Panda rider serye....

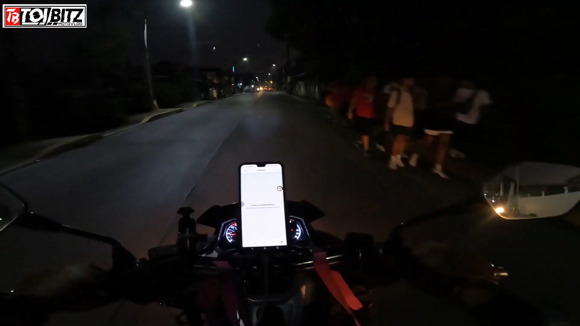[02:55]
Andito na nga tayo sa bayan guys Nakalabas na tayo ng park lane
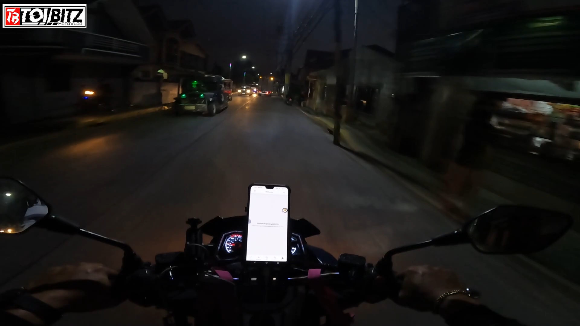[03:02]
6.30 na guys And Wala pa rin pumapasok sa atin Na another booking A few moments later Okay may Nakuha na naman tayo na Pangat ano Pangalawang order natin So Kukunin natin siya sa may Hong Kong fried noodles Dito sa may Dasma Sa Donpi campus So dito tayo
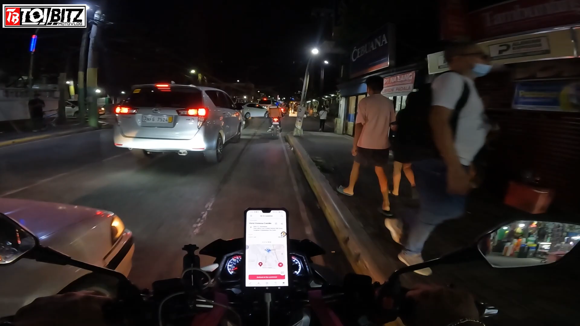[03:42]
may Balie Verde Andito na nga tayo sa Balie Verde Kusan natin i-deliver Yung ating Second Delivery
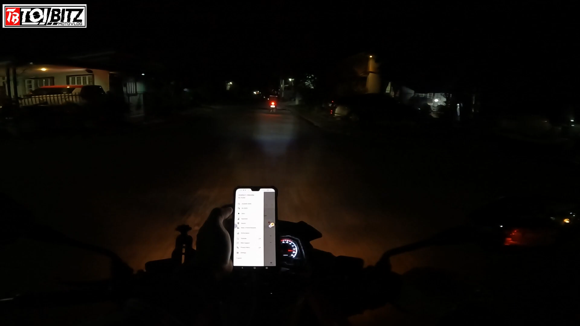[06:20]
Cyberville Dito sa mga Santiago Gn3 Alright Then Ang Naging pair natin doon Mga Lodi Cakes Ay Ang naging pair natin doon Mga Lodi Cakes Ay 59.36 O diba Not bad Naka 59 tayo ron Ayan
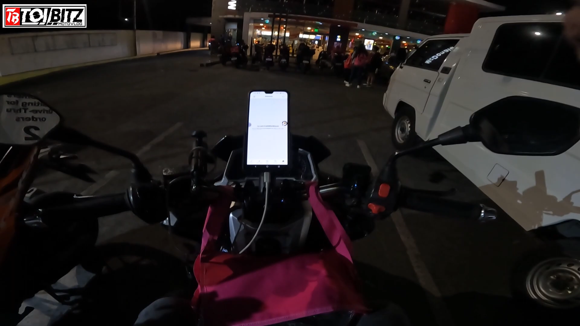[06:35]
Ito na nga guys Nakabalik na ulit tayo Dito sa McDonald Antlers And Ging
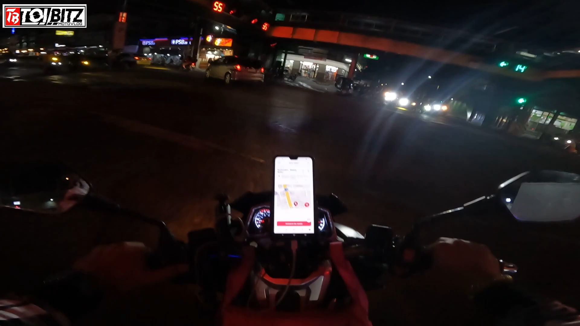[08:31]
pickup natin Ay sa may McDonald's Walter Dasma At
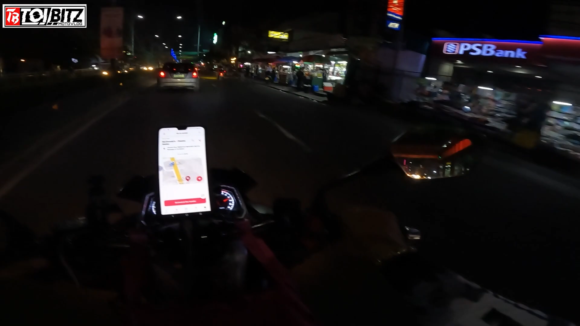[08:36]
I-deliver natin Siya sa bandang Area 1
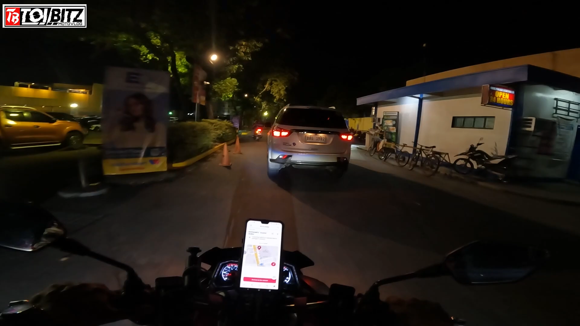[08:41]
Tayo ay Didereto sa McDonald's Hindi natin kong kunin Itong ano Order natin
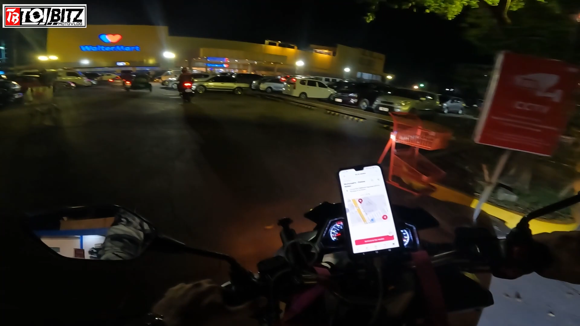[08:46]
Hindi pala Order pala ng customer Hindi ko pala Order
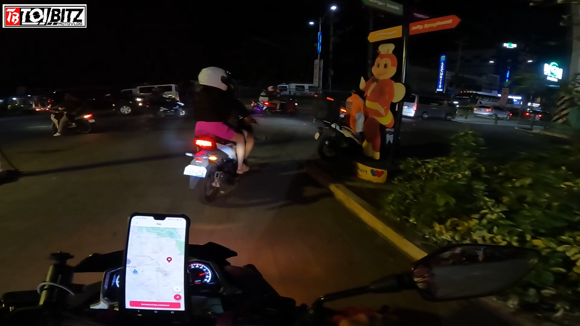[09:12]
McDonald's Walter Mart Dideliver natin Ngayon siya sa
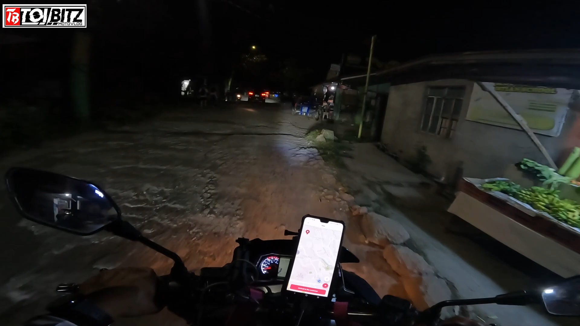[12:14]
limang booking para sa ship natin na to medyo pangit lang yung daan dito banda kasi medyo lubak lubak pero paglampas natin dito banda dun sya kabila okay na yun o na doon okay na yung daanan dun goods na sya goods na ayan guys and dito na nga ulit ako sa may mcdo